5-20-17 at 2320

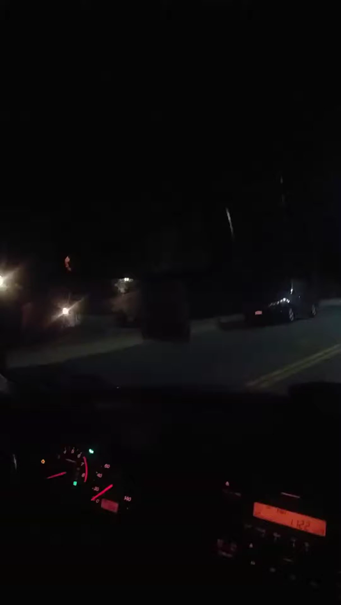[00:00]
We're in Yonkers. We dropped off a friend and we ended up catching a box. Squad 11 going by. Go Sal, follow it. We're going out of box at this time. Automatic commercial alarm at Sarah Lawrence College on Kimball Avenue.